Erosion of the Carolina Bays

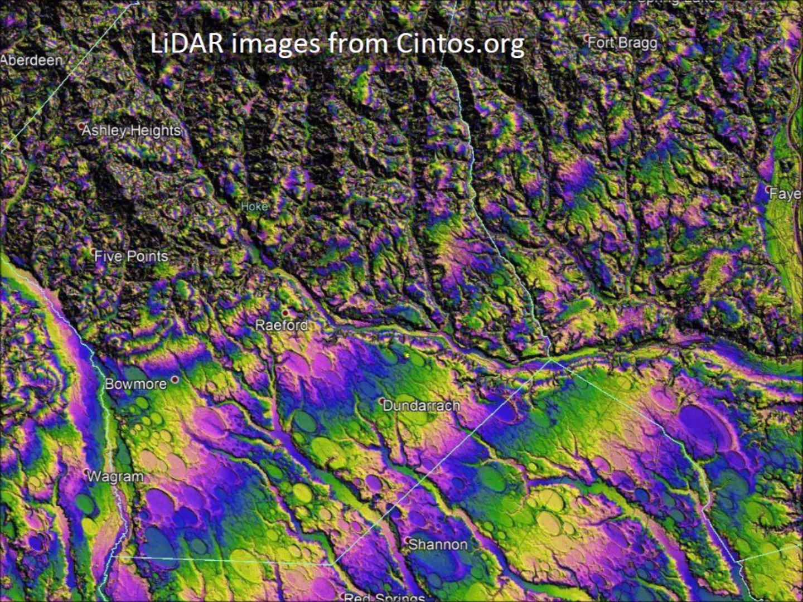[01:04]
The topology of the LiDAR images is enhanced with colored contour lines. The blue contour line highlighted here corresponds to 50 meters above sea level. The distance between the 50 meter and 60 meter contour lines is approximately 11 kilometers, which is a change of elevation of only 10 meters in 11 kilometers. The terrain is virtually flat. The distance between the 60 and 70 meter contour lines is also about 11 kilometers.
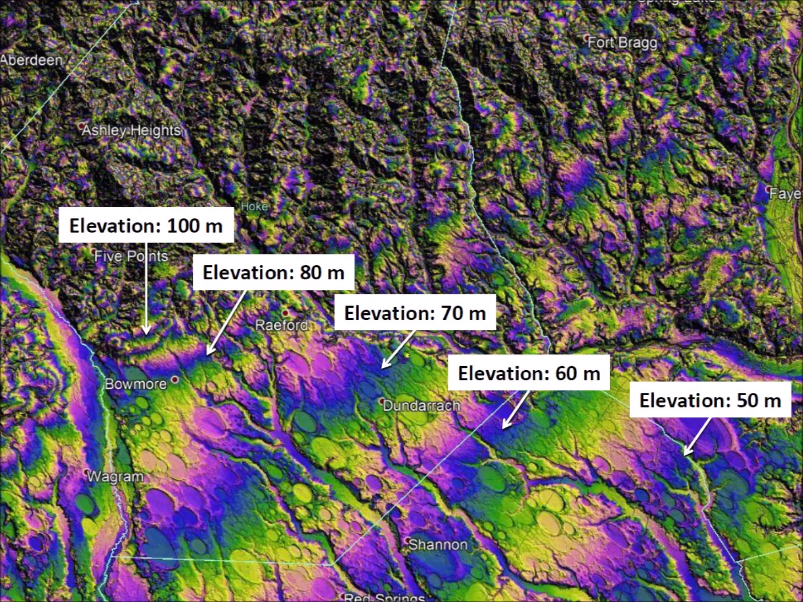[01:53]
At the boundary of the elevated terrain in the coastal plain, the 10 meter contour lines are separated by only 1.5 kilometers. This image shows that the Carolina Bays are present on flat terrain, but not on the rough terrain. We can zoom in with Google Earth on this LiDAR image.
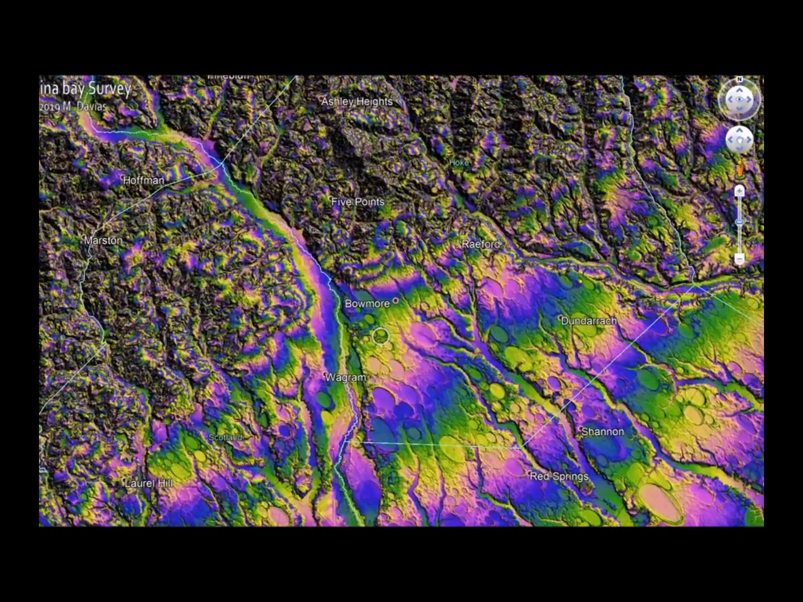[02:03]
We start from a point of view higher than 100 kilometers and we gradually go down to an altitude of about 5 kilometers near Balmore, North Carolina.
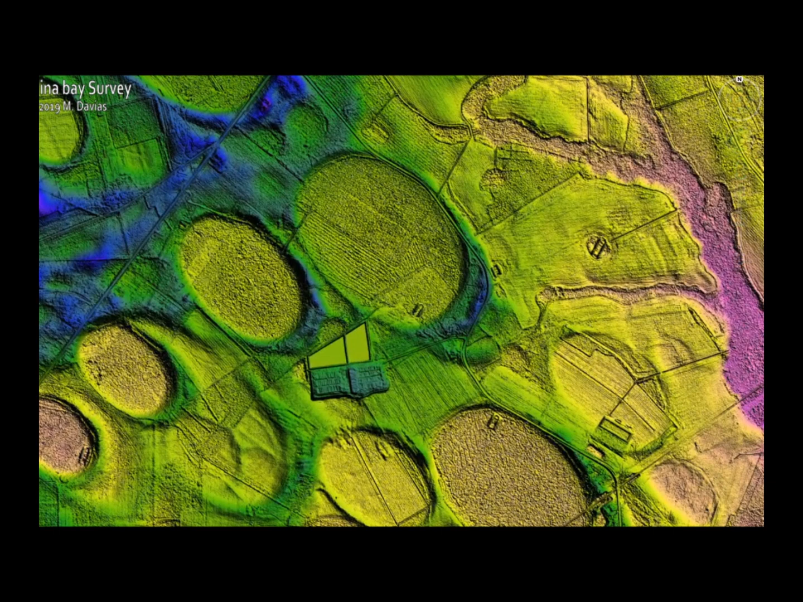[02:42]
In satellite images, the vegetation obscures many of the Carolina Bays that are very clearly defined in the LiDAR image.
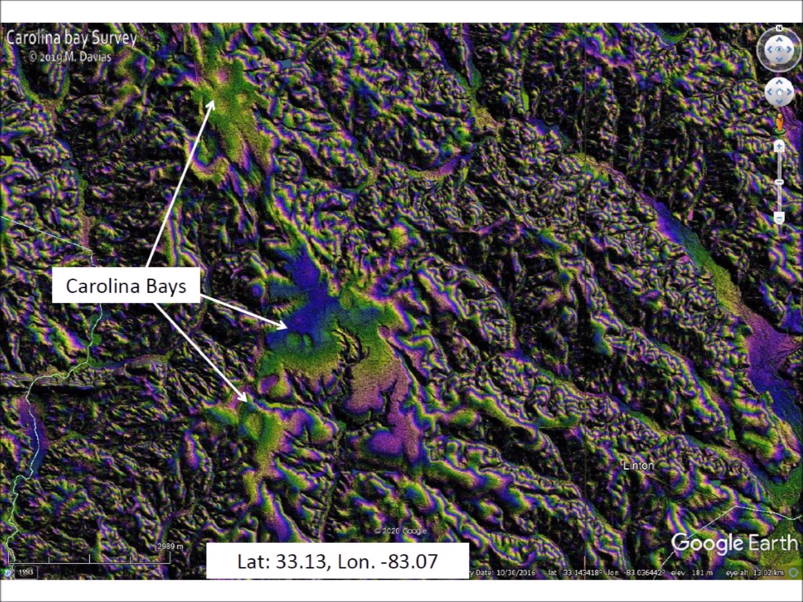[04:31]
This small island of Carolina Bays is situated between Milledgeville and Sparta, Georgia, 240 kilometers inland from the Atlantic coast. The flat section with the Carolina Bays has an elevation of 180 meters above sea level, which is 80 meters above some nearby fluvial channels.
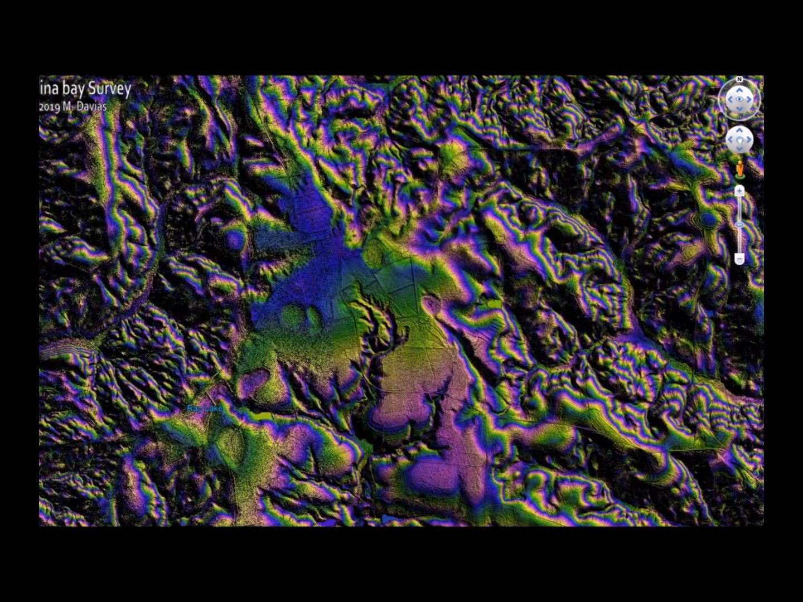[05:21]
The transition zone between high terrain and flat terrain has based a different shape from the elliptical geometry.
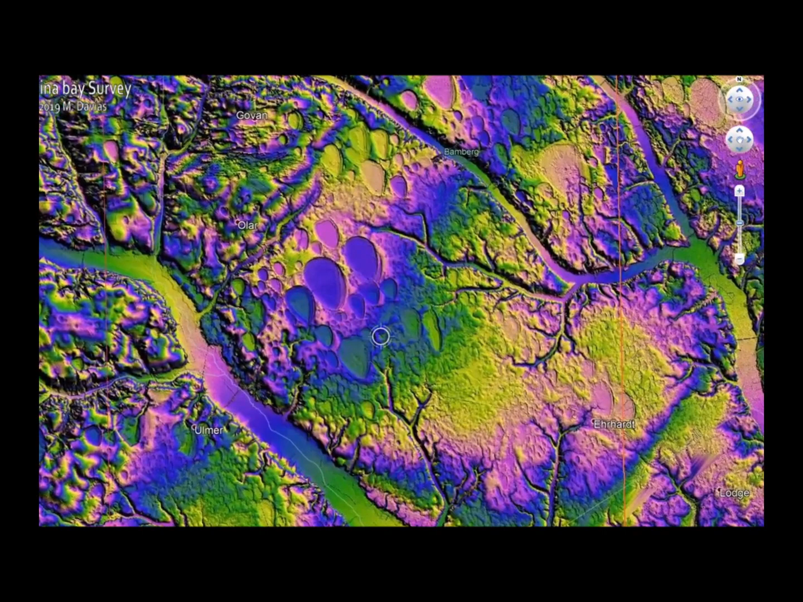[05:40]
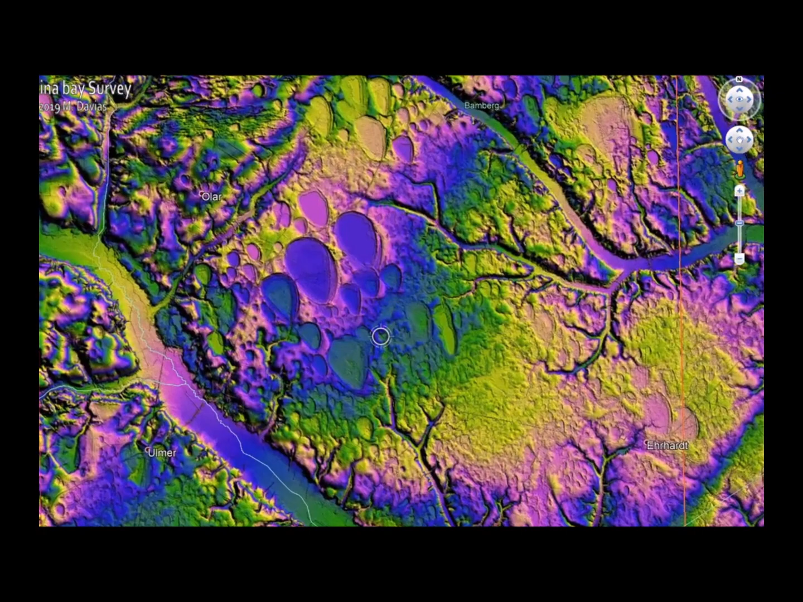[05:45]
Bays in the transition zone were distorted by mud flow during their emplacement. Their shape was not modified as a result of erosion. The bottom portions of these bays still have elliptical geometry,
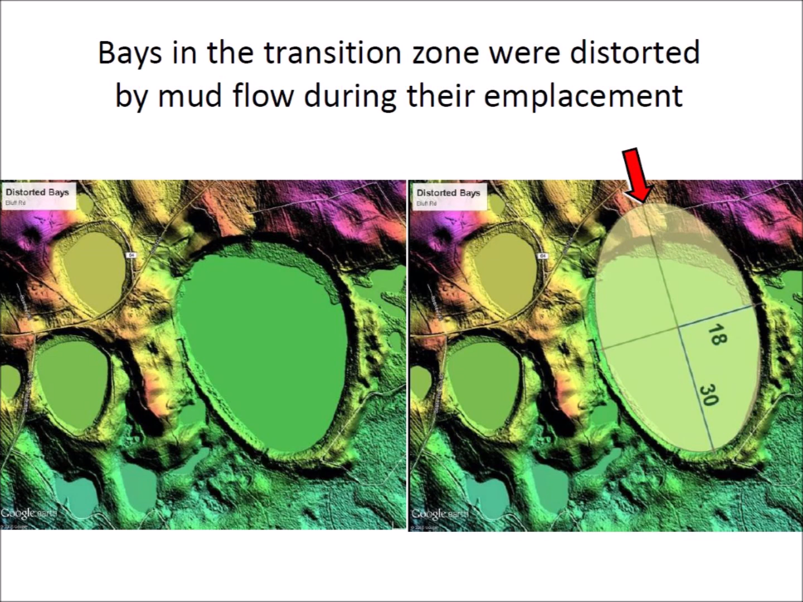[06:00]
but the portion against higher terrain was modified. The inclined terrain conditions can be simulated by tilting an experimental container during viscous relaxation.
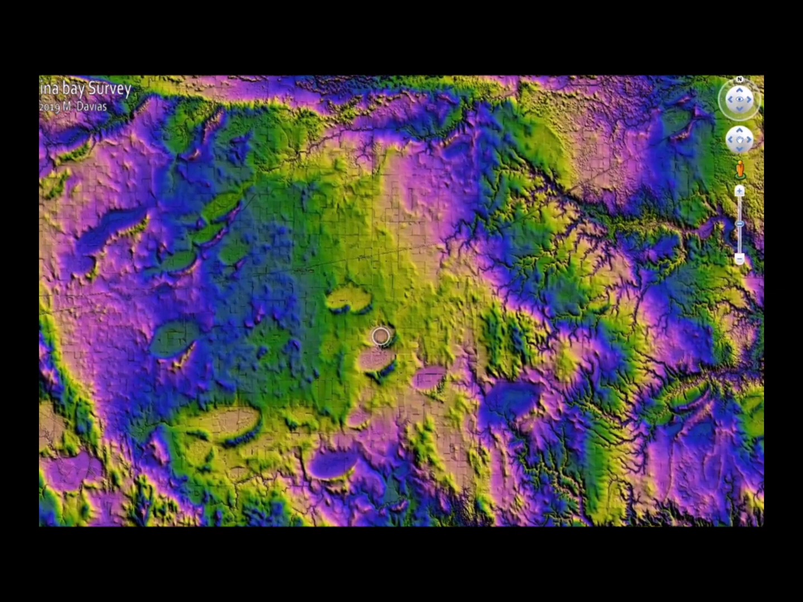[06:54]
The terrain in Nebraska is rougher than the Atlantic Coastal Plain and this has caused the erosion of most Nebraska rainwater basins smaller than 4 kilometers. The 2003
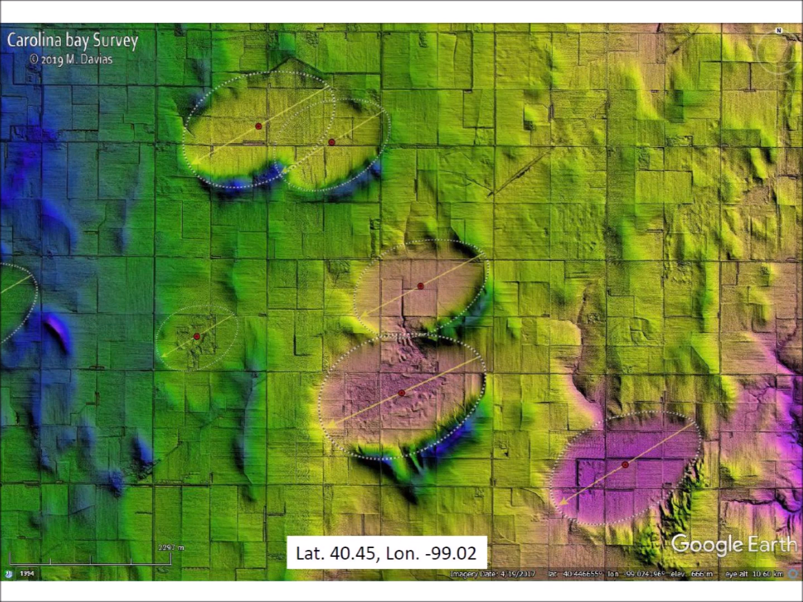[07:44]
The field survey by Michael Davias identifies the location of the basins, their size, their shape, and their orientation. LiDAR images provide visualization of the surface of the Earth that makes it possible to consider new ideas about the mechanisms that form the Carolina Bays and the Nebraska Rainwater Basins.